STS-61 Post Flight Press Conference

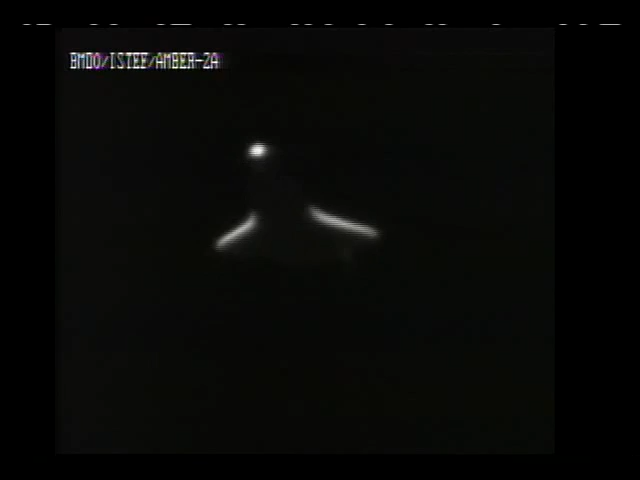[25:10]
And then the infrared pictures from KSC and Cape Canaveral Air Force Station of our turnaround to hack and approach to runway 33 at the Kennedy Space Center.